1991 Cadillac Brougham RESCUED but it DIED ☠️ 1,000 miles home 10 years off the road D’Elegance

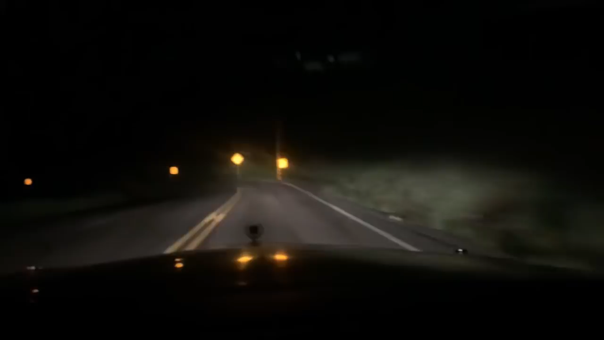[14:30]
Oh my God. I know I'm on the opposite side of the road, but there's literally no way around. These are like camping turns. Oh, here comes somebody. Where the heck are we? You would never think there was a Ford dealership around here. Let's get great. Next two miles. Here we go. All right, so now it's 1115. We are now in a small town in Virginia.